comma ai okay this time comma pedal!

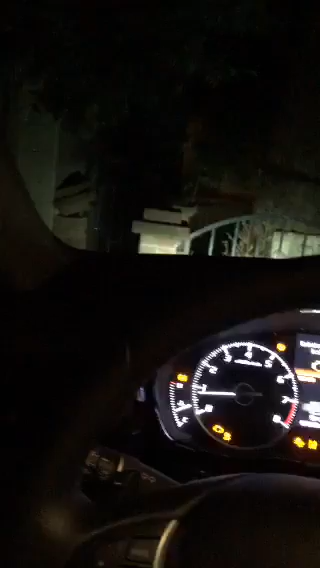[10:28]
see a working comma pedal tonight and i press on this joystick